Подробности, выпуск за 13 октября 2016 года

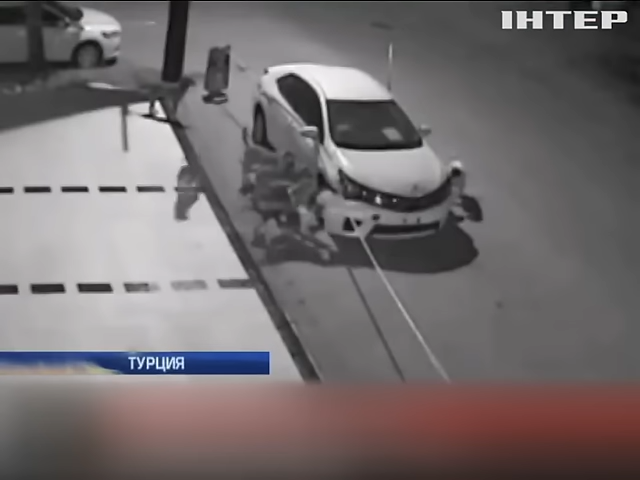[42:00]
Водитель сначала думал, что это дело рук хулиганов, но видео с камер наблюдения повергло его в шок. Стая собак набросилась на машину, припаркованную на дороге. Животные умудрились разбить лобовое стекло, оторвать бампер и оставить много вмятин на кузове.